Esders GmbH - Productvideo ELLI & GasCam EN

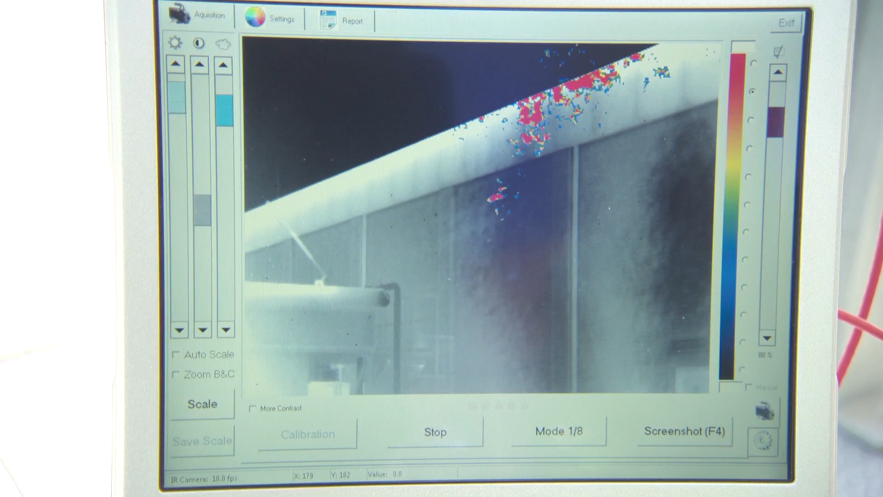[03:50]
It provides a visual image showing the source, the movement and the expansion of the gas leakage plume.